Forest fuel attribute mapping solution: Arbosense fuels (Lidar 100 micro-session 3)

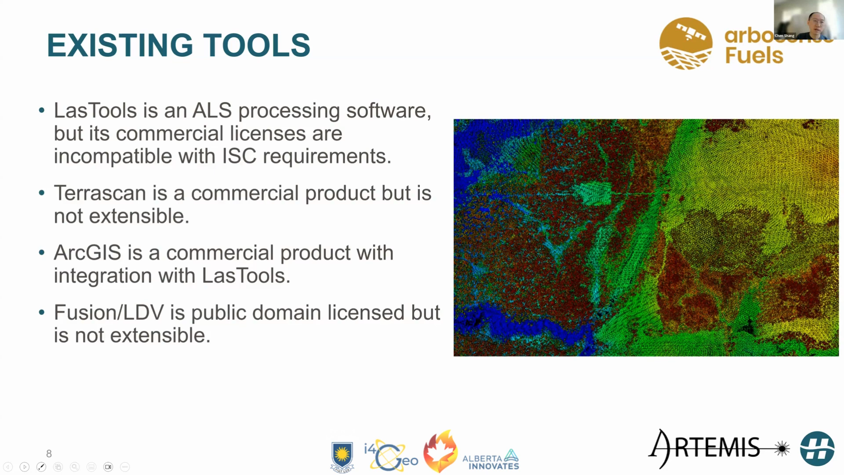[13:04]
But it's not very extensible, nor is it specific targeted for fuel modeling. So with this in mind, we thought of using QGIS as a front end.
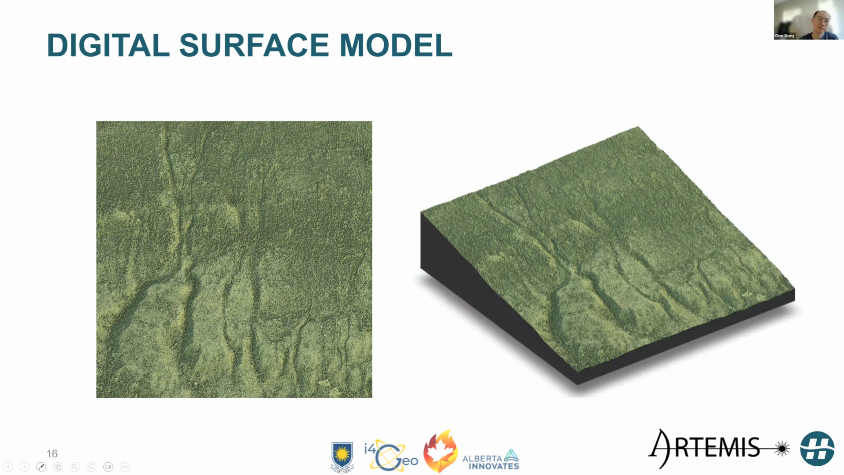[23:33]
So here, the elevation values is the elevation of terrain plus the tree height. And in order to process the point cloud,
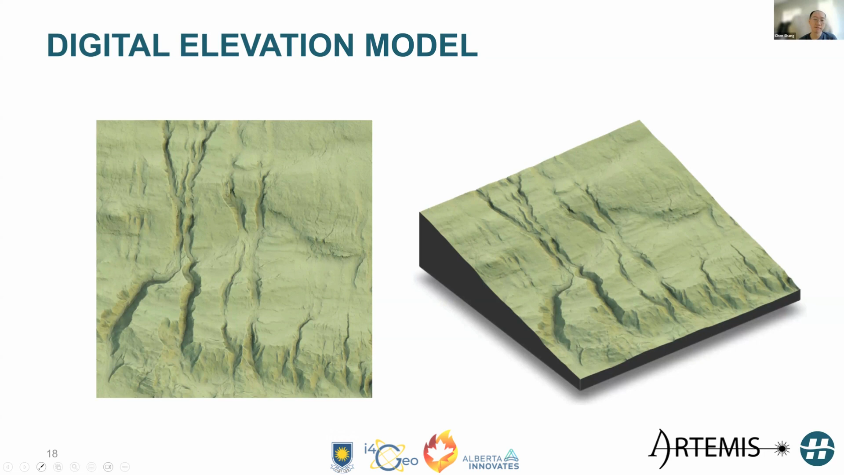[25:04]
ladder point cloud, then we can normalize, uh, the, um, the point cloud, such that the height of the individual points or returns represent, um, height of the vegetation structure. Uh, for example, this is, um, a representation of the standardized, um, or normalized, uh, ladder point cloud.
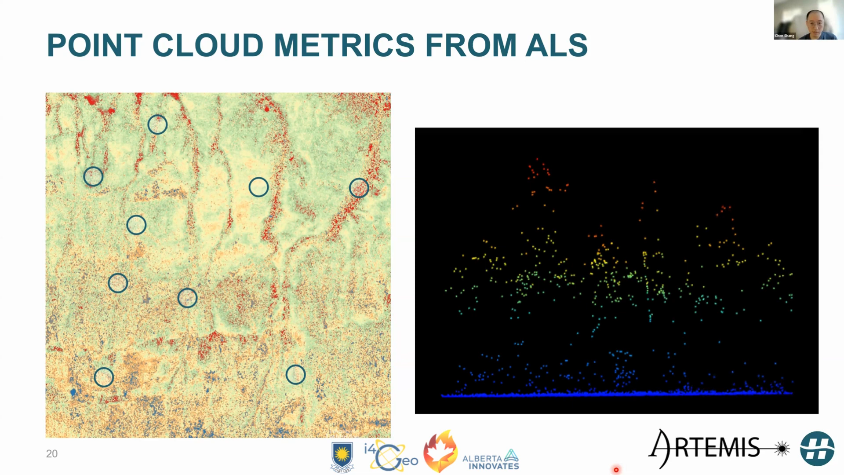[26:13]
we can use the perimeter of these field plots as cookie cutter to cut the point cloud. And as a result, we can get, uh, point cloud like this, um, uh, which, you know, you can see, uh, some trees in there already. Uh, in order to, uh, to extract, um, metrics from this point cloud, um, we can first, for example, look at the histogram.